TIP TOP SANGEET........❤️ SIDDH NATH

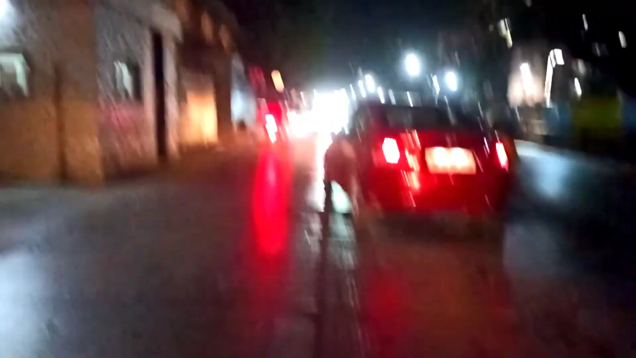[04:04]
अभी जा रहे हैं रिटर्न घर पे और ये बम्प ने मेरी बाइक हिला दी,
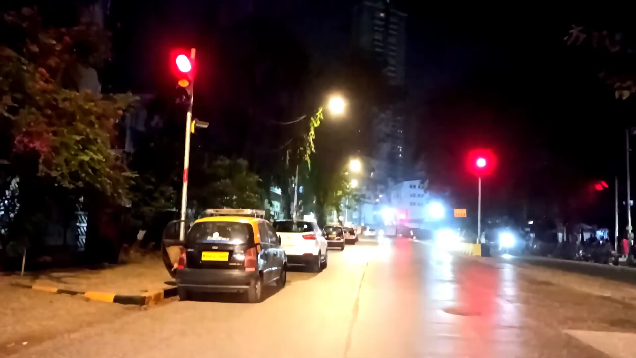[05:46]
पर जैसे कि अभी सिग्नल रेड है, सो रुकने का भागने का बिल्कुल ना है, ठीक है।
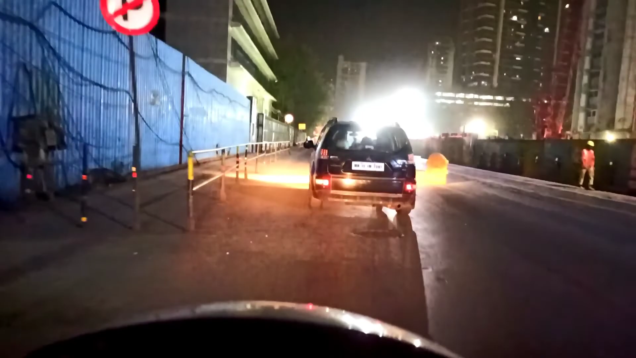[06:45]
कोई नहीं, चलो अभी यहाँ पे राइट टर्न तो है नहीं, मैं हमेशा भूल जाता हूँ, बोलो।
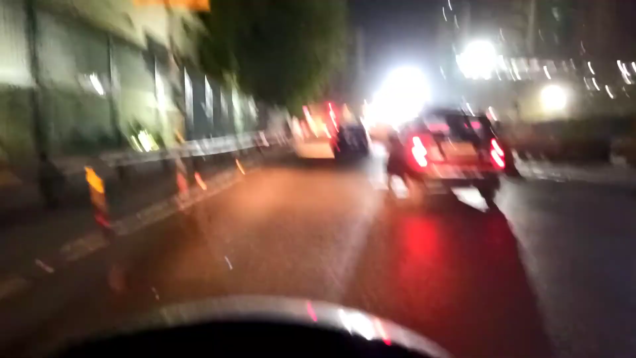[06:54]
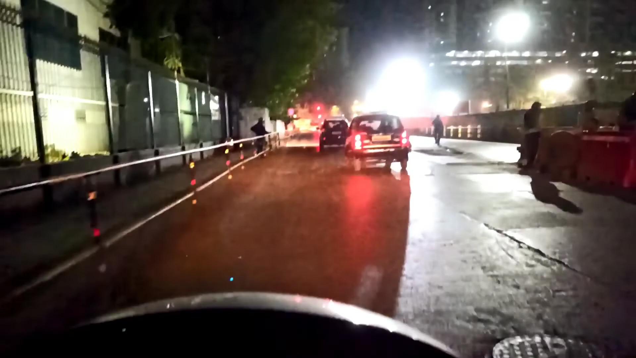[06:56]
यहाँ से नहीं आने का, नहीं आने का, और यहाँ से ही आ जाता हूँ, क्या करेंगे बाबा।
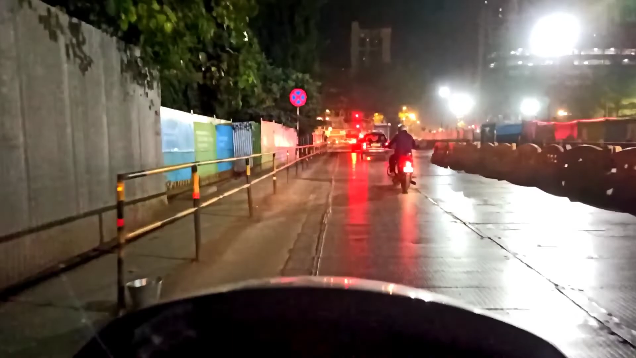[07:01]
सह लेंगे थोड़ा अभी, क्या थोड़ा अभी कुछ जुगाड़ करके लेफ्ट जाके राइट मारना पड़ेगा ना,
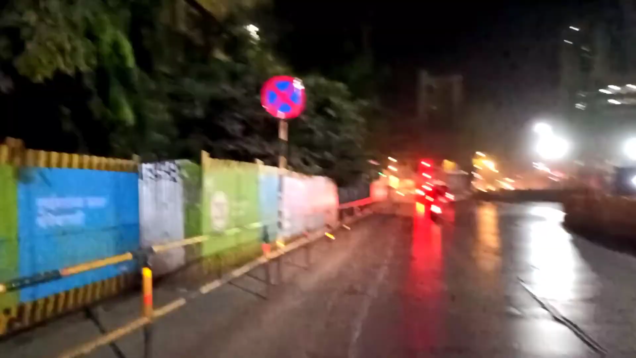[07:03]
सीधे निकल जाएंगे और फिर नवजीवन से राइट लेंगे। तो कोई नहीं बाबा, देखते हैं, अभी अभी पहुंच के ही मिलता हूँ आपको।